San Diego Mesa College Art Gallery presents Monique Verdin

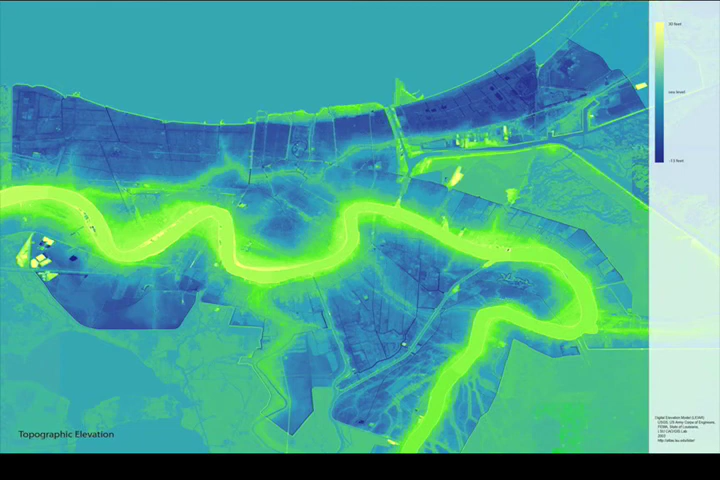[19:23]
you know, I think it was cresting at like 19 feet this spring, and you would go out onto the levee and like the water's right there, and then you look down and the city is below you, you know, you're like, okay, you know, this is a fragile existence here, you know, and this kind of demonstrates that.